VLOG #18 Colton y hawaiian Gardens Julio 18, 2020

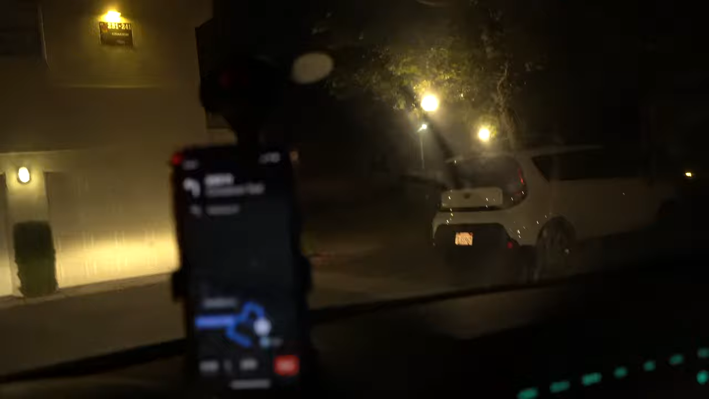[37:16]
Él se va a estacionar allá para que dejemos la camioneta aquí en nuestro parking. ¿Cierra?